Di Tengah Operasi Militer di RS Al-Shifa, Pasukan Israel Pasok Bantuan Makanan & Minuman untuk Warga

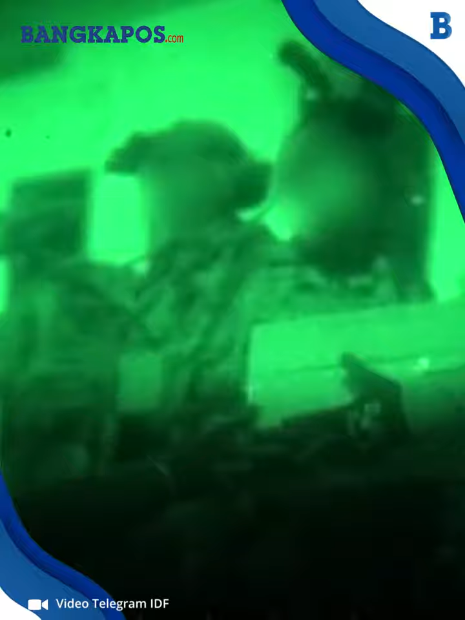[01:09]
IDF merilis video saat pasukannya memasukkan bantuan kemanusiaan ke RS Al-Shifa pada malam hari Kemudian klip itu berlanjut dan menunjukkan saat sejumlah warga mengambil bantuan tersebut